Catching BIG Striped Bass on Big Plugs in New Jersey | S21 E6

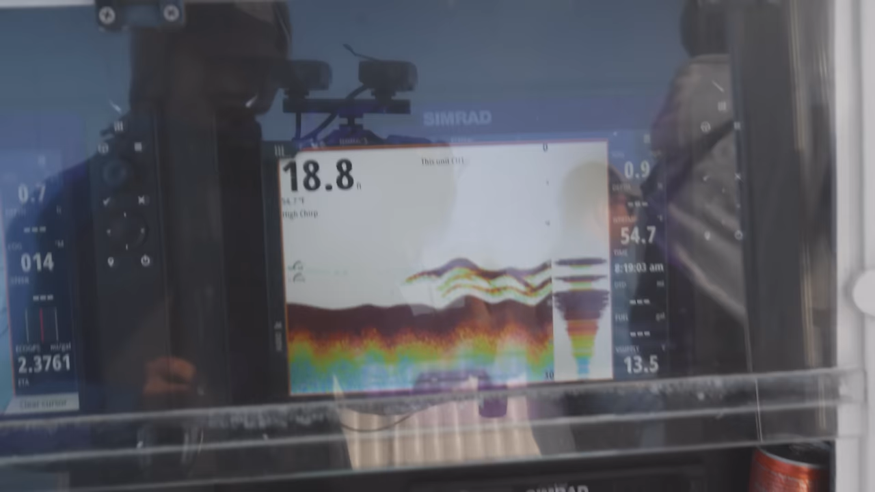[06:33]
Oh, man. Here's a pile of them. Pick up all slack, reel as fast as you can.
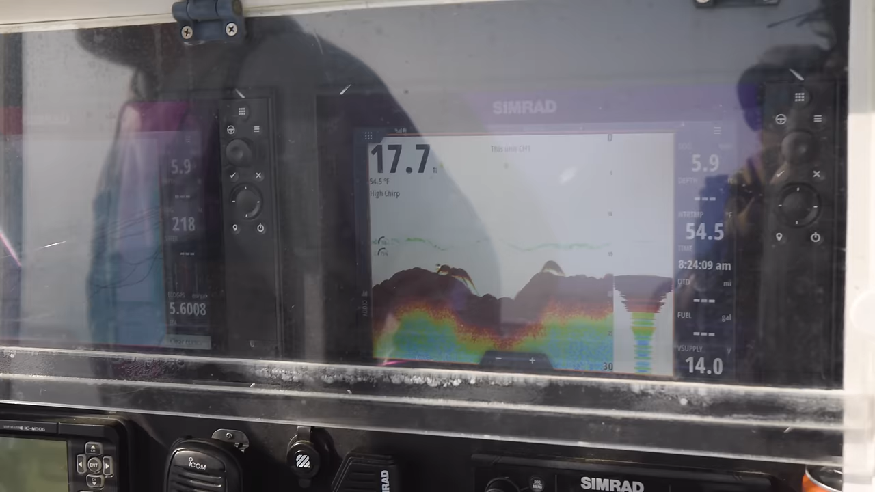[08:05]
On screen: water 54.5°F
Get that thing ripping by their face, you know, a couple feet above them. And it should get better later in the day.